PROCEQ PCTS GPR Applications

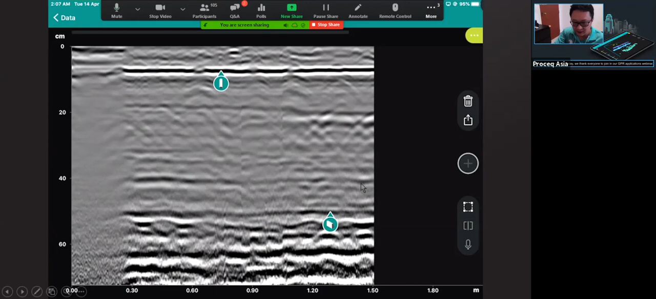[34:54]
So this rebar definitely is along your measurement line. Of course, there's close to behind layer, there's another rebar over here, and a total thickness of the concrete. So this is a macro view.
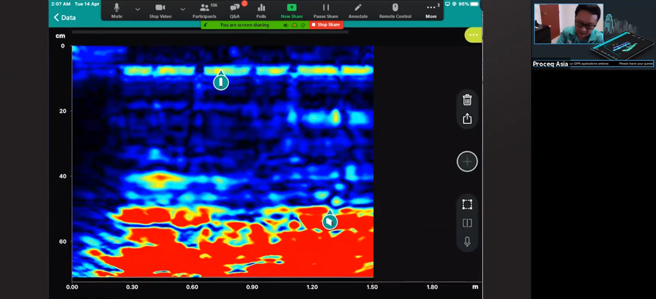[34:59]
I'd like to share another example, which is we do a scan in a horizontal direction. So left hand side, there's a measurement with a non-macro. So both measurement is done in cross polarity. So first measurement was measured at the below of the column, and second measurement, upper one, is measured at the top of the column.
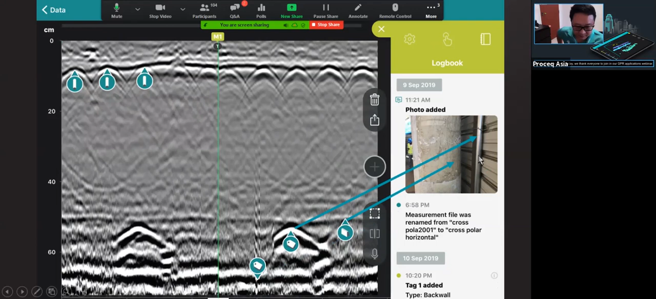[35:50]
You can see the total thickness reflection. Over here, I can see some beyond the column, there's a metal frame, including the metal banner, right? There's some further reflection from the back, at least a Mac review. Now really go to our topic.
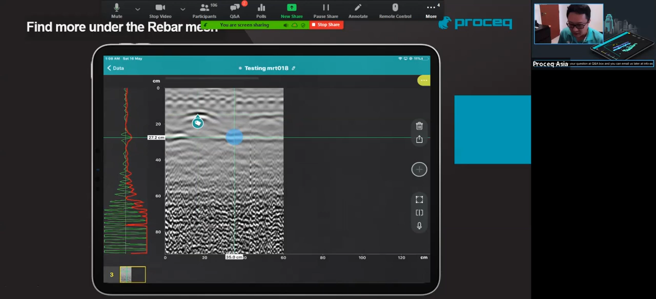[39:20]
And from before we do the small quiz, we know there's a metallic. So I talked to the building owner, they say there's a water pipe running below, there's a metal pipe. Over here, we can see a black by black, that's a total slab thickness.
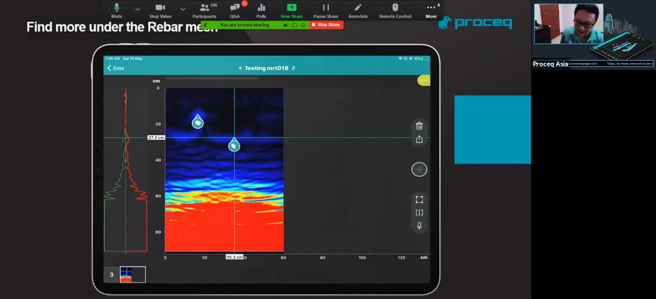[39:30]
So total slab thickness after the dielectric constant calibration, so we can see it's about 27. So the first layer rebar is somewhere about 5 cm, right?
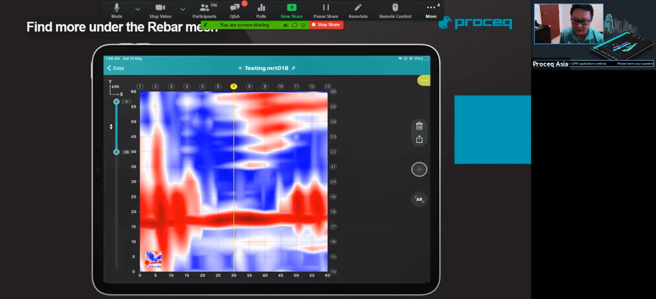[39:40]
So this is a test result for the first one.
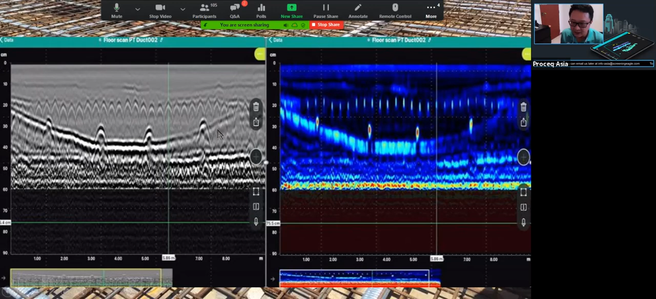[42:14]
Oh, okay, we can see the whole geometry of the this post-tensioning, which is along the measurement line. And important, we can have a second layer rebar and a total slab thickness about this measurement. We also have conduct some pipe location, right?
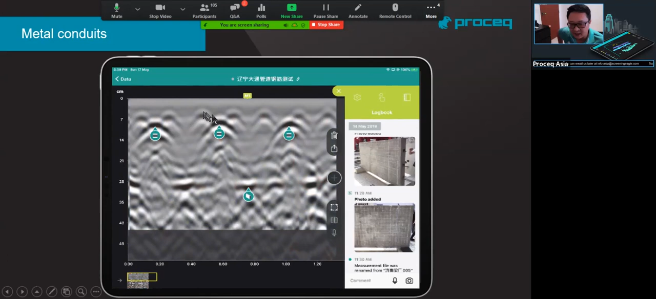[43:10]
So that's a metallic object. Metallic object in concrete, and easily we can identify as a rebar.
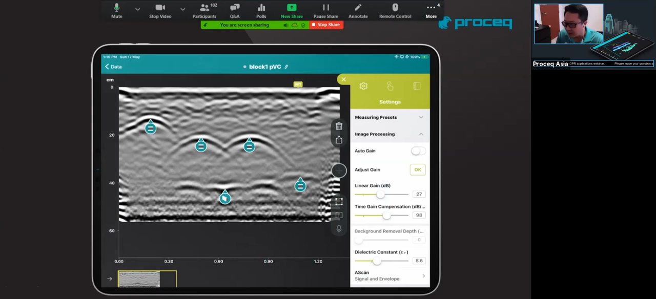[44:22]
either is a metallic or non-metallic object.
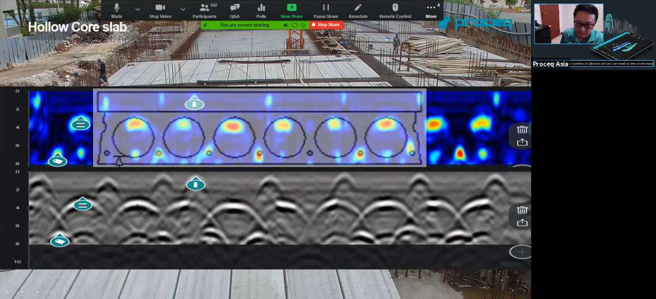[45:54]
So hollow pipe, we can have the reflector from a air, right? And give you a representation in the black, white, black, this kind of presentation. So this is a hollow pipe scan, first one. And can be another kind of hollow pipe.
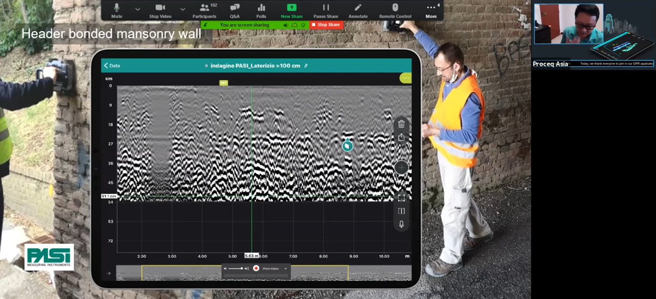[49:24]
I've led to say less half of the brick, maybe the brick disc is broken in halfway, right? So overall, you can have this kind of GPR diagram to look at your data, analyze your data. So this is the first example. Second example is provided by MAEK.
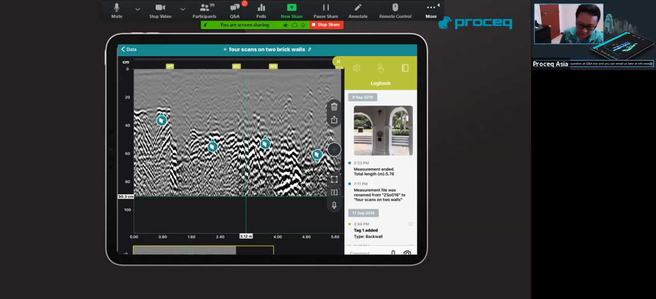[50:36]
So look at the first two sections. This is the first scan we call M1. This is a marker one, and this is a marker two. I refer to this individual location we test. So you can see for this small wall at the side is a total thickness about 300. And we can easily use or find the back wall and do this kind of calibration. And we also can identify the thicker wall at center, which is 500 roughly.
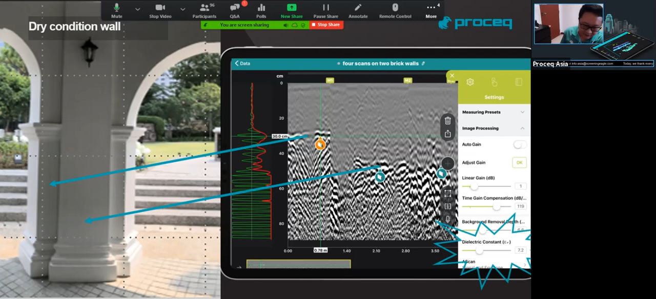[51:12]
Take note why I say this drywall, because dielectric constant based on calibration only give you 7.2 as a dry condition, moisture wall. And we look at marker three and marker four, right? So first, a radar diagram become very blur. And secondly, the back wall become larger at the small back wall. So basically, we use a reflector from the small back wall and the larger back wall.